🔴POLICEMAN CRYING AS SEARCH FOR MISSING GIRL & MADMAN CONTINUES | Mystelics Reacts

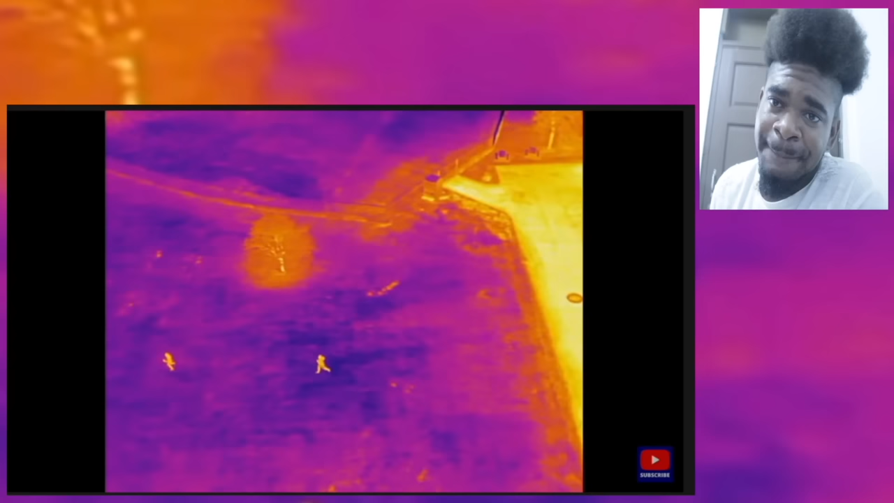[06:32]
which means if there was somebody in the bush running or whatever it'll pick up the heat signature of these individuals i can then point out to where exactly these people are and boom you pass in houses whatever you see people hit signatures whatever going on you can use the same drone this is the same drone so
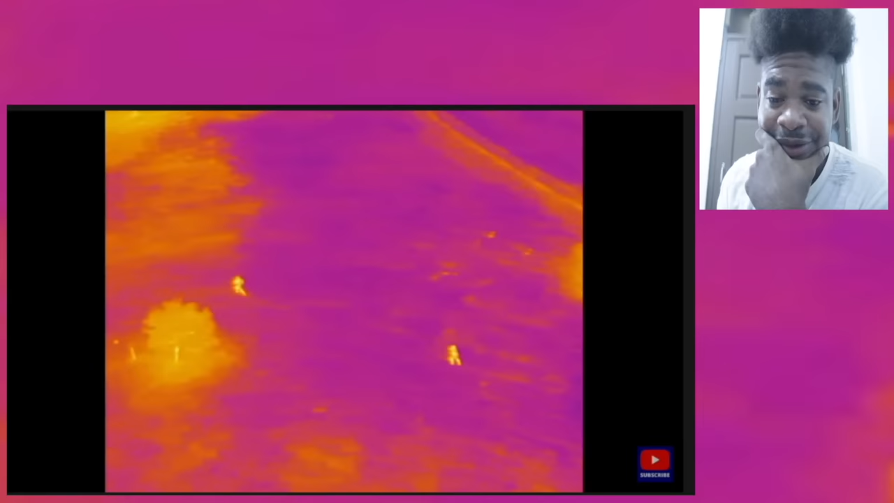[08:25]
right there if you're looking in the bush to find out where people are you could definitely use this you know but hey it's rendered useless now even if they were to use it now so with the people with all the dj eyes and all this stuff they're called nice that's nice great fly fly
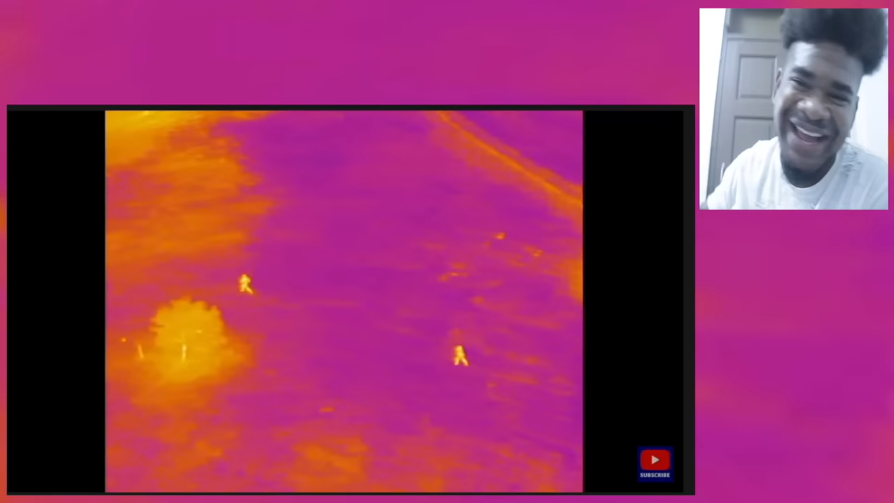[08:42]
drone how you'll find people in dense forest regions anyway so